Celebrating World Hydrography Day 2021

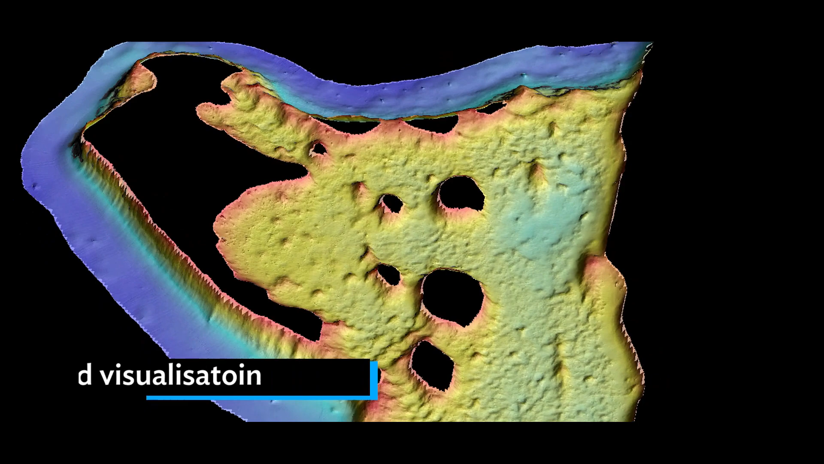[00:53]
We have mapped complex reef structures across Maldives and digitised infamous underwater wrecks such as British Loyalty and Emily Victory.